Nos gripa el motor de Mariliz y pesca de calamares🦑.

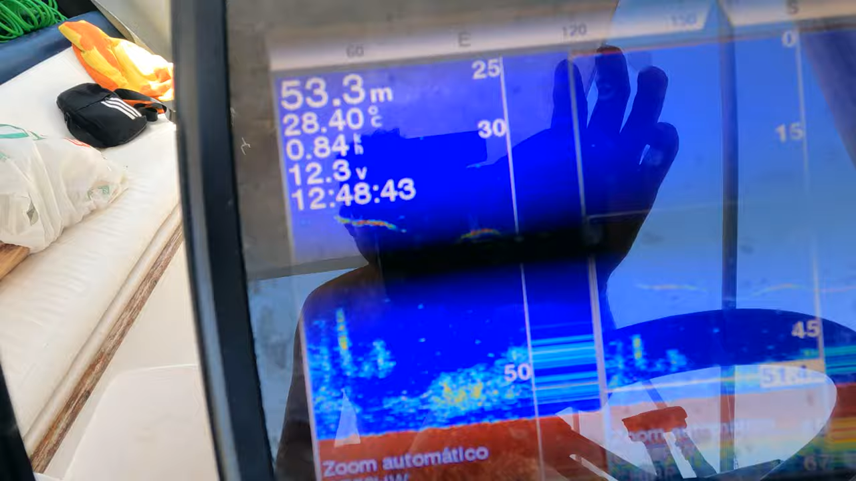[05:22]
On screen: depth 53.3 m, water 28.40°C
Mira, aquí hay un atunarro, hay un atunaco o algo. Joder, qué bicho.